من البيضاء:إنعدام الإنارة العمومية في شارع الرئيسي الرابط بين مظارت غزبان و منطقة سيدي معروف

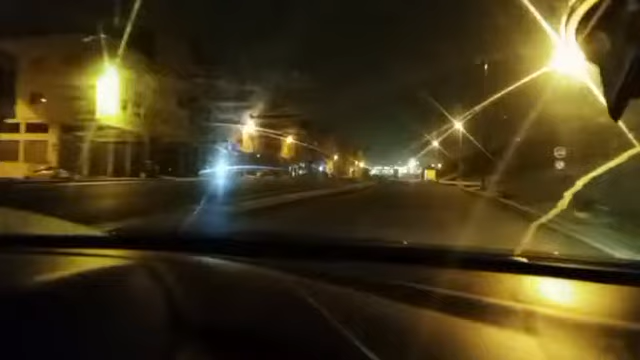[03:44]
غالبية السائقين تخدموا بالفار باش تبان لهم الطريق.
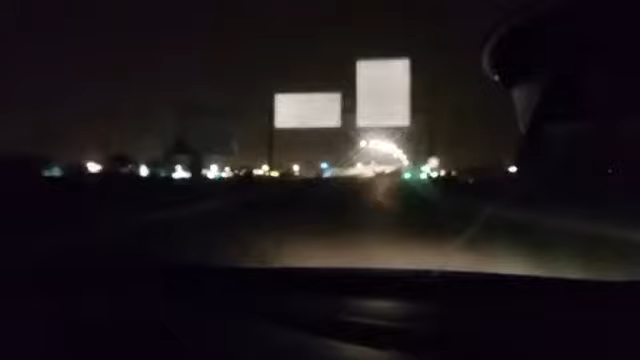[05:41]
تتبع قناة شوف تافي تشوف هذا من خلال المباشر هذا اللي قلنا لكم من الشارع
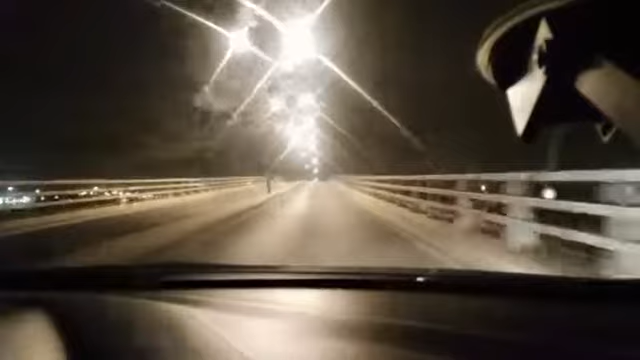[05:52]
الرئيسي المرابط ما بين منطقة سيدي معروف ومنطقة عزبان واللي غارق في الظلام واللي تشوف معنا في بعض الحوايج الاسكتيه ديال الاشغال ولا تقدر تسبب حوادث مثل السير خطيره. اذا تتبع القرارات المتبعينه ولا توصل